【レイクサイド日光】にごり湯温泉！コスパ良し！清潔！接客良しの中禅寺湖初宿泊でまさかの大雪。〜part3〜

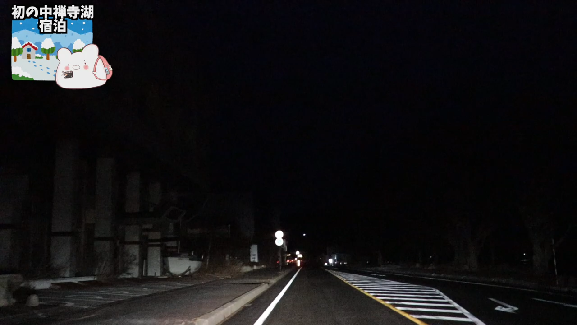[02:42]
やーべーやってる感じがしないですねちょっと左気味に映ってます今ハイビームにしてるんでこんな感じですよ今うわーいいねー風情の塊ですわーいやあのねーほんとに見せないですねこれはピンチですよ真っ暗あー楽しい